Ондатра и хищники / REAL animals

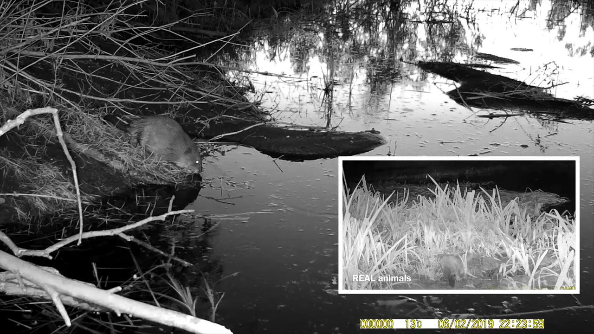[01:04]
По счастливой и одновременно несчастливой случайности, моя фотоловушка завпечатлела момент попадания андатры в зубы хорька.
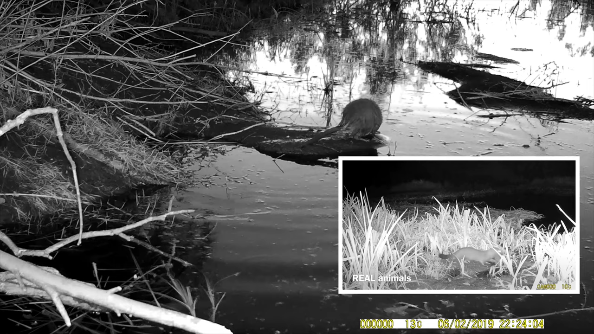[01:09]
Также я рассказывал о том,
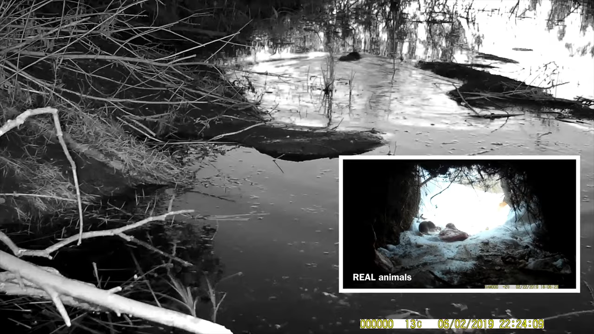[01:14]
кто жил зимой в Нориандатры и кто частенько засовывал в неё свою хищную морду.
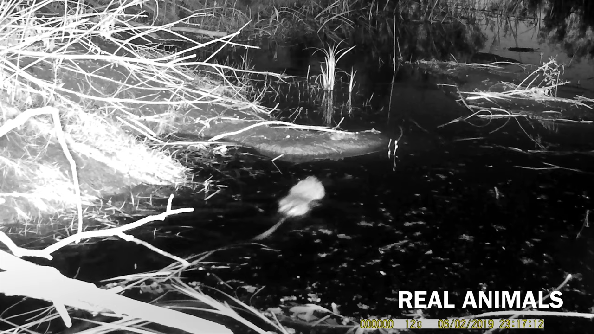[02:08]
удастся ли андатре и её детёнышам избежать пастей хищных соседей. Я был крайне удивлён, увидев буйство жизни у данной норы. Ведь, несмотря на то, что каждому суждено умереть, далеко не каждому суждено родиться. То, что в октябре оказалось февралём, на самом деле оказалось мартом. И узачавший ещё в прошлом году и переживший в этой норе зиму андатры,
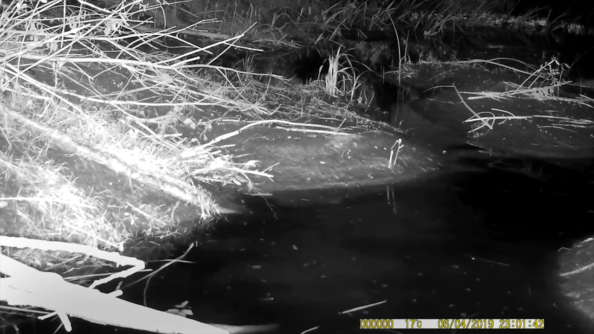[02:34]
случилось пополнение.
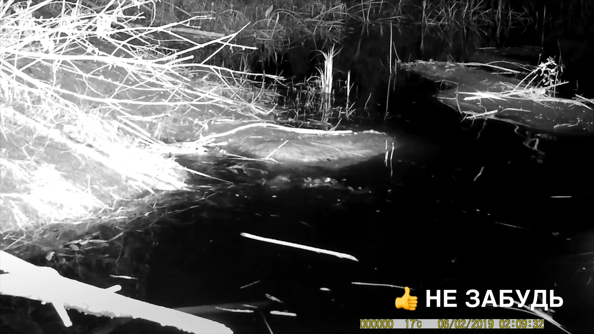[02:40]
Мамаша, не покладая лапой, стирая свои постоянно растущие зубы, весь день таскает ветки растений для своих малышей. Малыши быстро растут и ловко ныряют. Жизнь в этих местах проистекает вопреки смерти и благодаря воде.
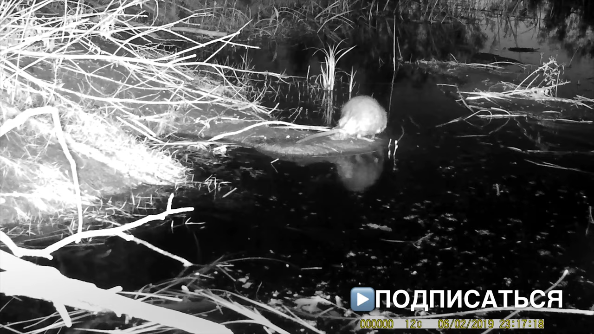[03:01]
Вообще, андатр – уникальный пловец и ныряльщик. Может плавать не только вперёд, но и назад. А нырнув, может оставаться под водой до 20 минут.
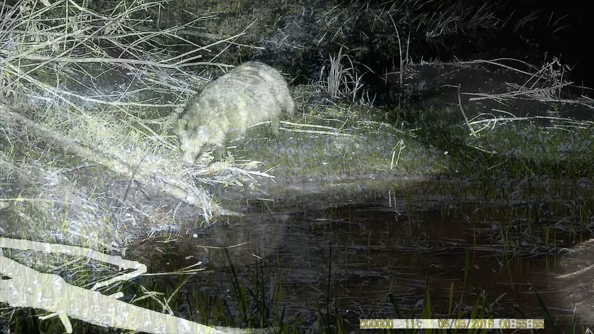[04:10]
Самый частый на фотоловушке хищный сосед андатры – енотовидная собака. Она внимательно изучает берег и воду в надежде поймать нерасторопную жертву.
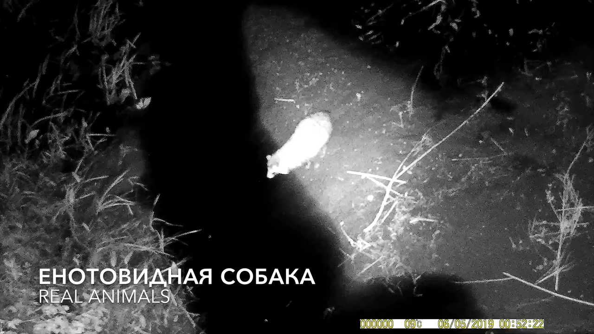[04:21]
Здесь же хитрый лис, сующий свою голову во все норы. Чтобы поймать андатру, этот лис вынужден скакать,
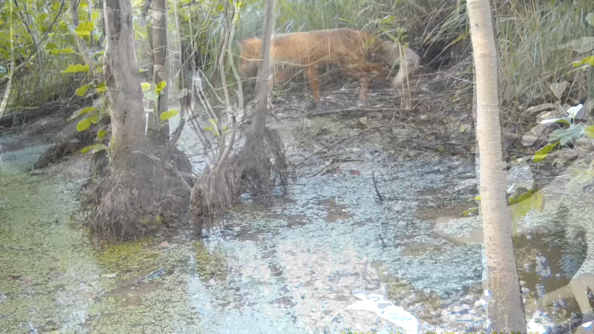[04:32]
словно тушканчик, с одного островка суши на другой в поисках своего куска.
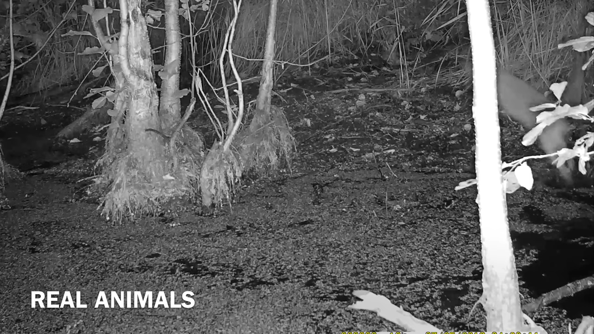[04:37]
А сейчас фотоловушка сработала на большую волну, предвещающую появление огромного бобра. Бобьёр – единственный мирный, добропорядочный сосед андатры,
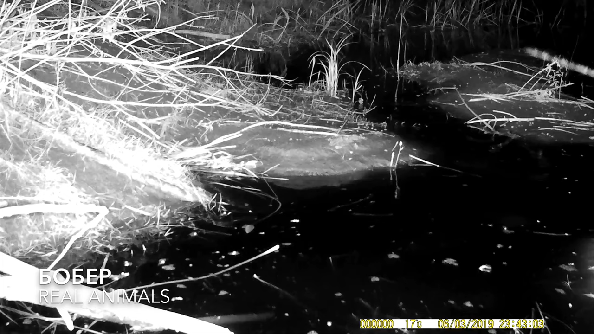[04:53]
вместе с ней углубляющий совместно используемые протоки от заводи до реки.
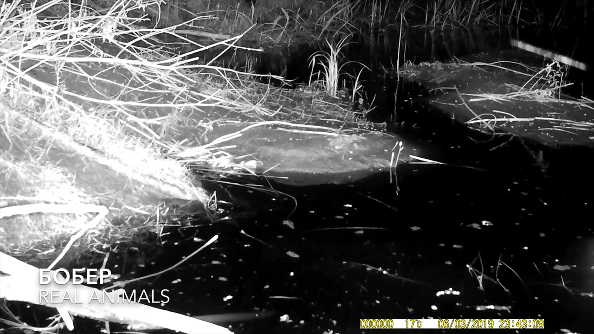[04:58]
Теперь внимание на самый верх этого кадра. Это уже барсук. Что интересно, бобёр и барсук абсолютно индифферентны по отношению к друг другу. Но в отличие от бобра, барсук с великим удовольствием поживится андатренком и готов попытать свое счастье охотника вблизи этой норы. Как говорил Дарвин, в природе выживает не самый сильный и не самый умный, а тот, кто лучше приспосабливается к изменениям.